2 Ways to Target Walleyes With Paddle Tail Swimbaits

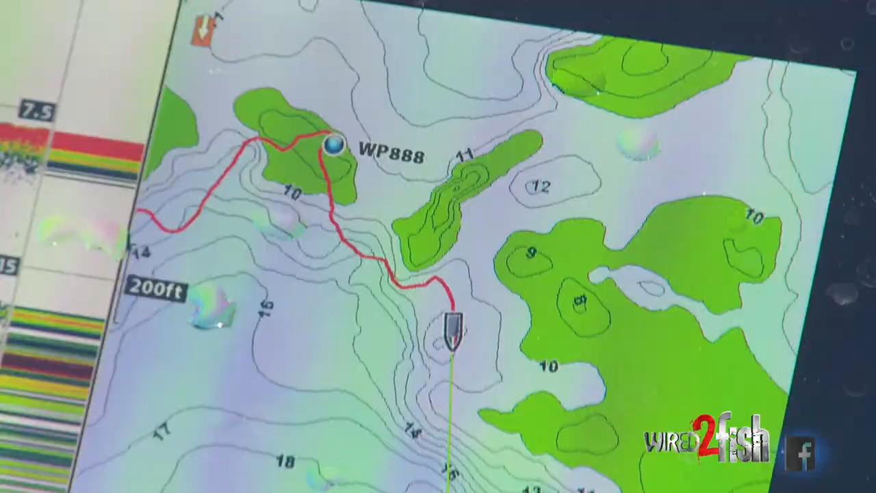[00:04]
As I'm kind of cruising around with my trolling motor, kind of zigzagging up and down the brake over flats,
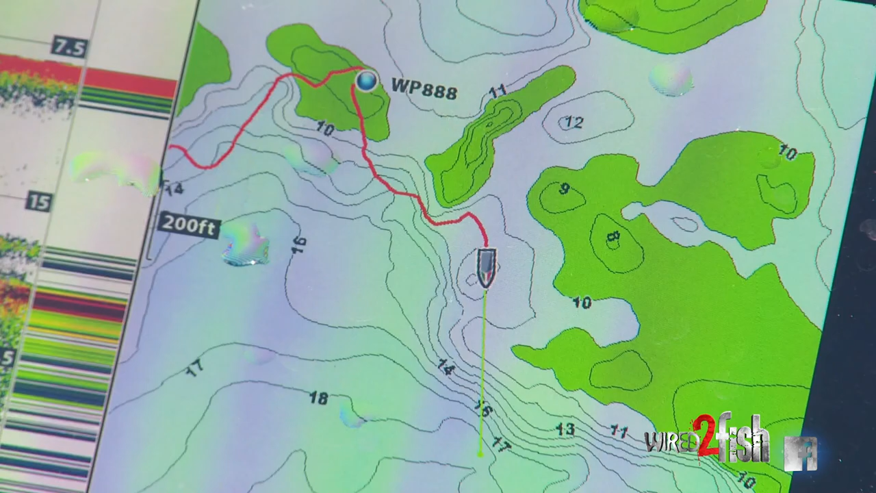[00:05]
using sight imaging, 360 imaging, looking for changes,